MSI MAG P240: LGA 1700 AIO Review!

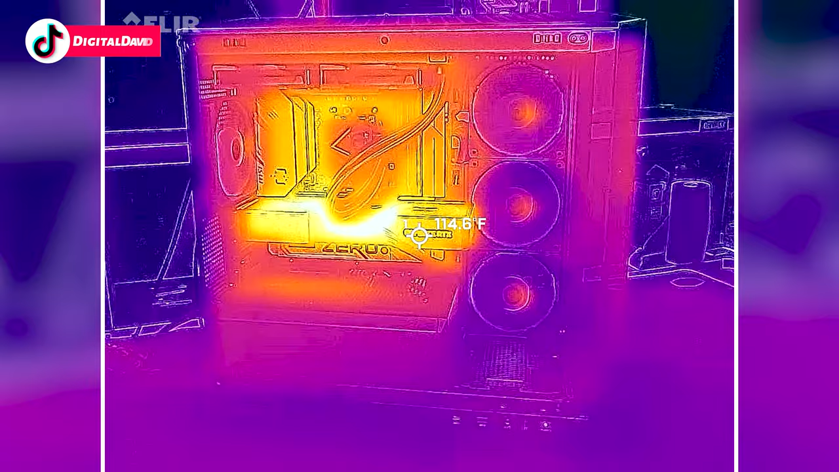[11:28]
On screen: spot 114.6°F
With the thermal cam out, thought we'd take a look now and see how warm the build's getting when it's fully stressed. Now I did take the panels off, but as you'd expect,
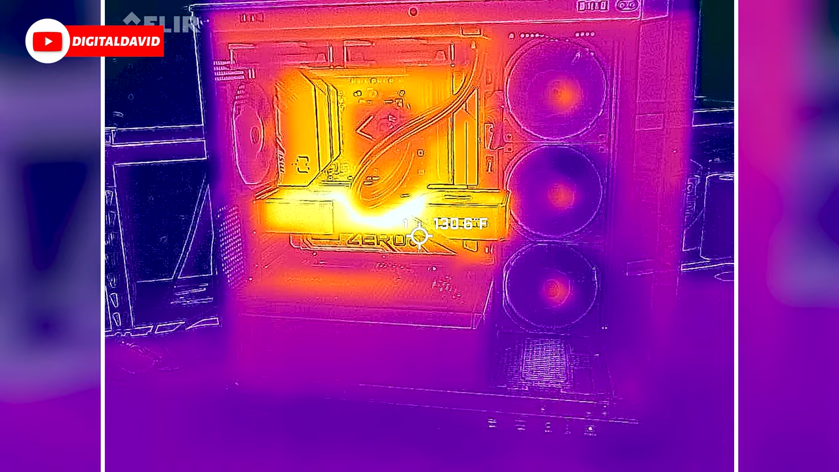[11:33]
the GPU is going to be the hottest and warmest thing,
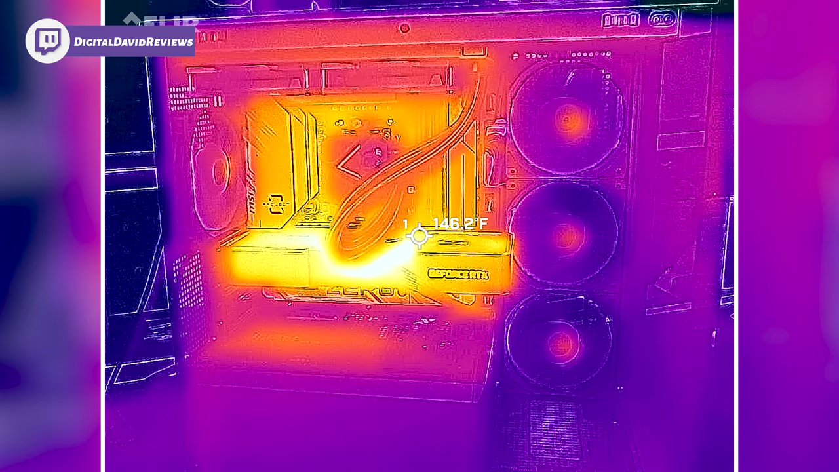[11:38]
On screen: spot 146.2°F
but seeing a lot of heat being dissipated all around the motherboard as well.
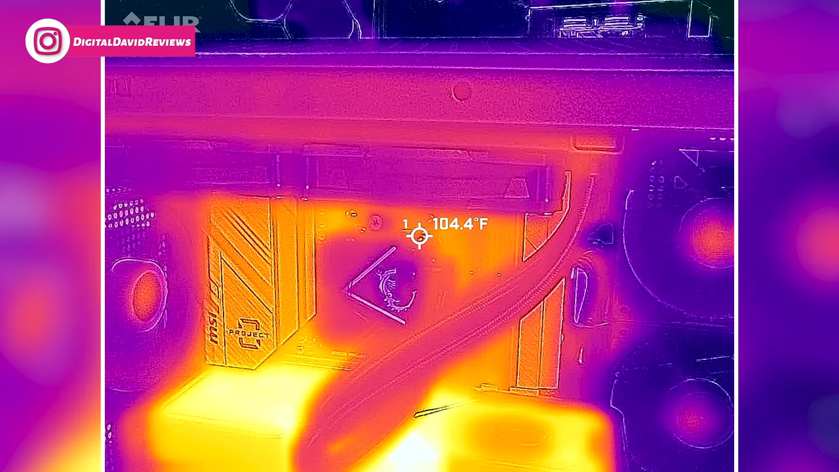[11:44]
On screen: spot 104.4°F
Surprisingly, our cooler, as you would probably expect, it's doing really well. I thought that might be a little bit warmer than it is.
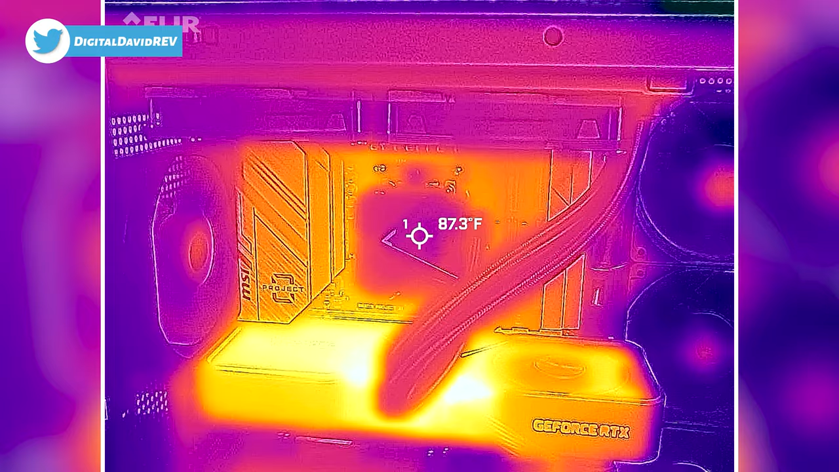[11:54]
On screen: spot 87.3°F
It's great to see doing an adequate job on the CPU.
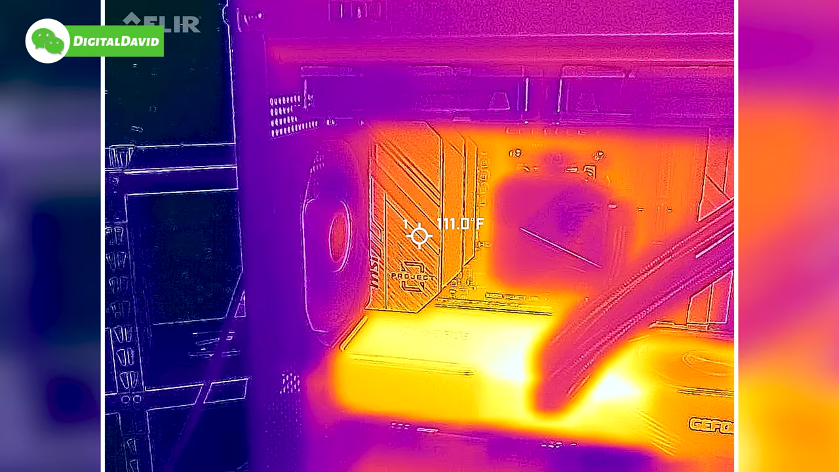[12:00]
On screen: spot 111.0°F
Go underneath the GPU, get a feel for some more of those measurements there.
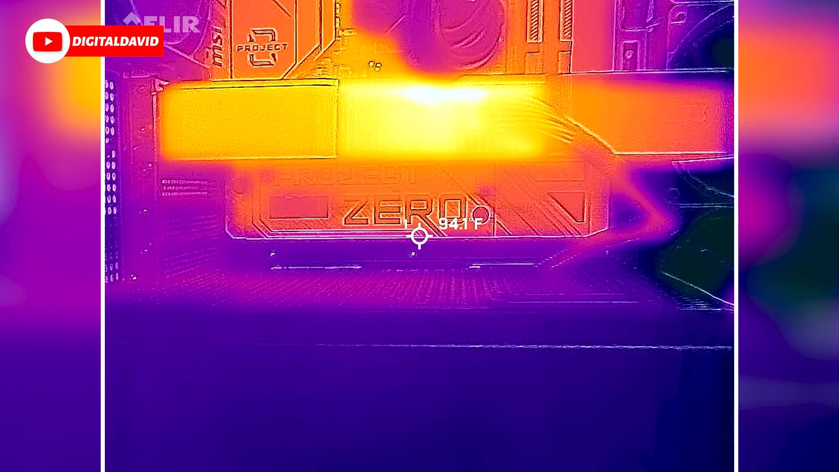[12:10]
On screen: spot 94.1°F
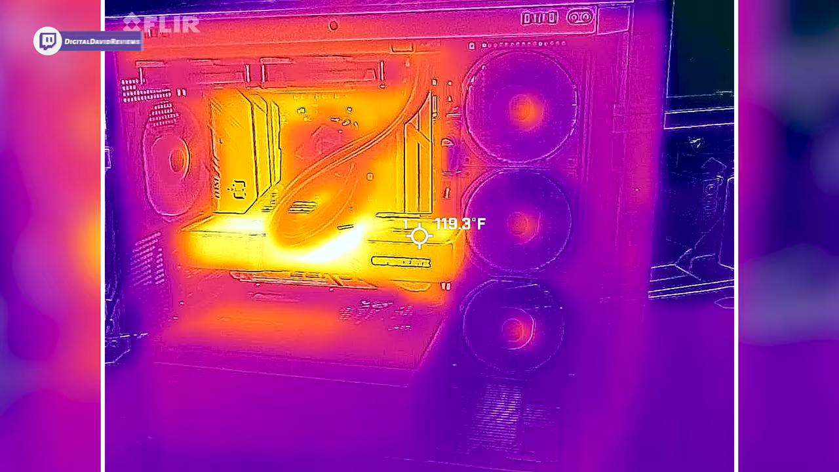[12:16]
On screen: spot 119.3°F
And you may have noticed the bearings on the case fans.
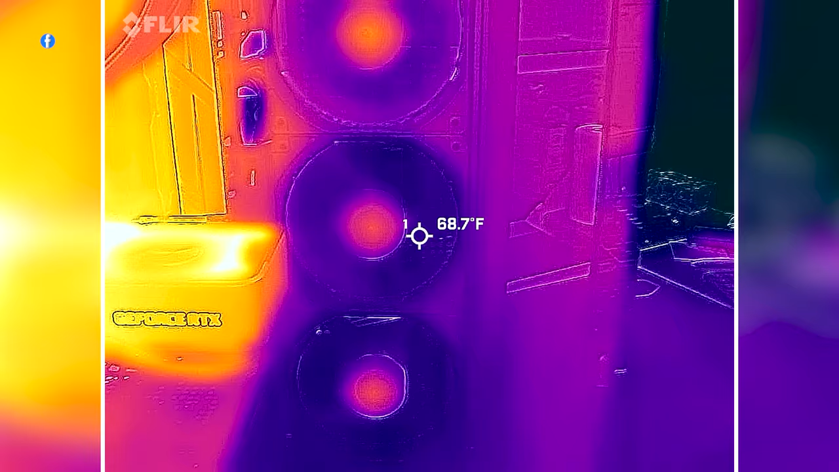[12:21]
On screen: spot 68.7°F
A little bit warm in the center.
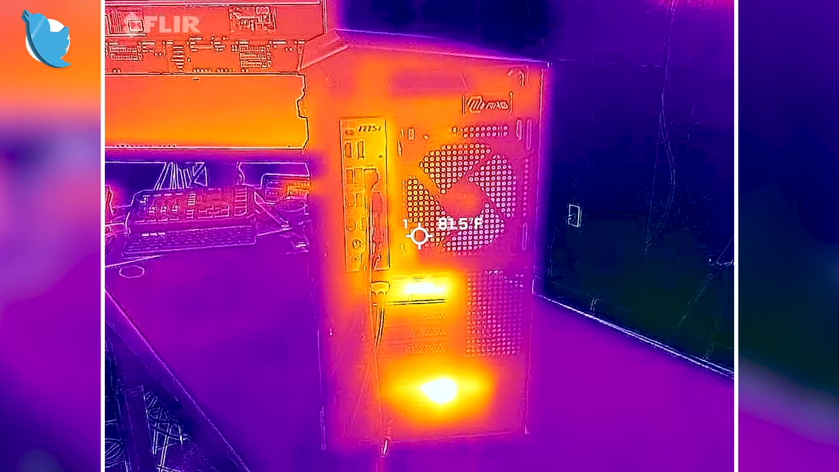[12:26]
Here's a look from the side, our hotspot down at the bottom for our GPU and our power supply, as expected.
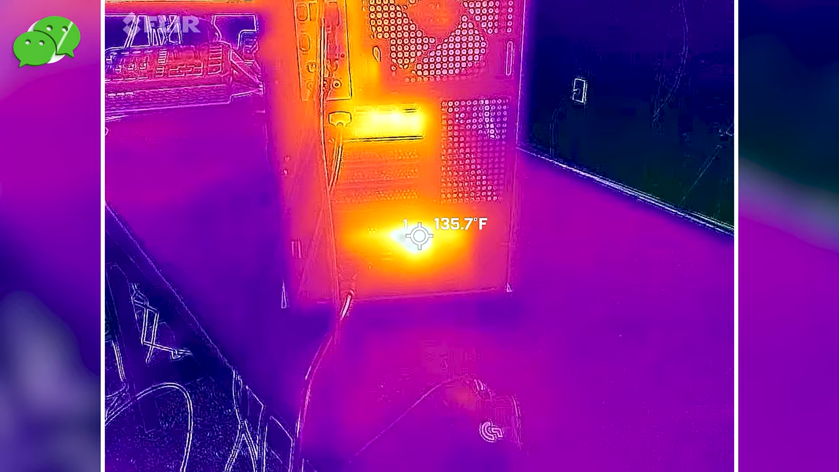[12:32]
On screen: spot 135.7°F
Here's the IO shield on the backside.
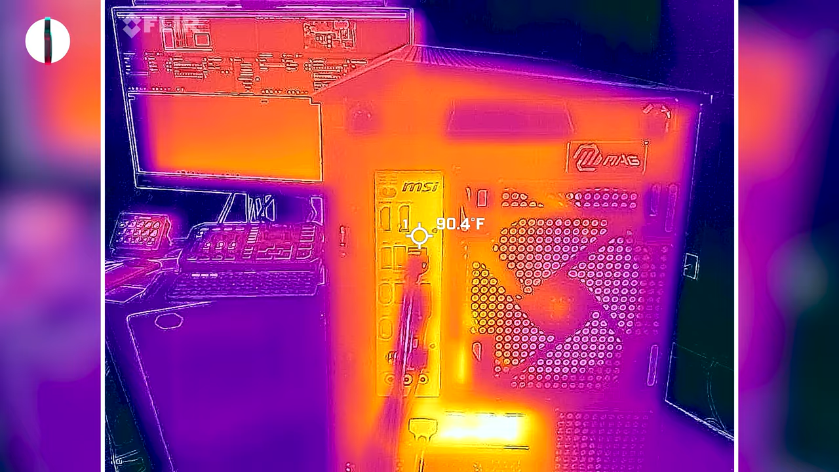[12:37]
On screen: spot 90.4°F
Not too shabby. And then here's a look at the backside.
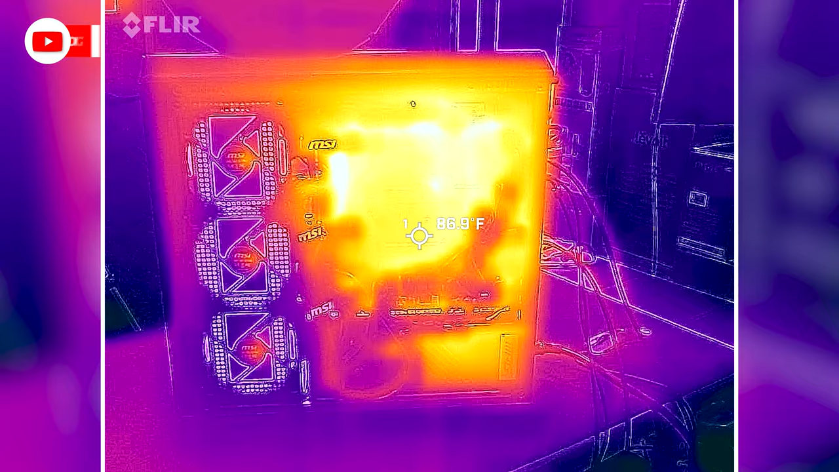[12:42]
On screen: spot 86.9°F
So a lot of heat from the motherboard on the back. That's where all of our headers are that we're connected to.
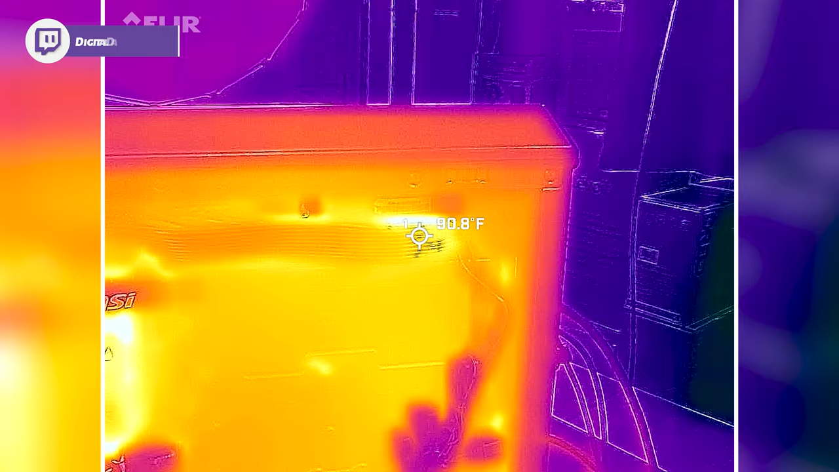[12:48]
On screen: spot 90.8°F
Like our CPU up at the top. Main board power down here.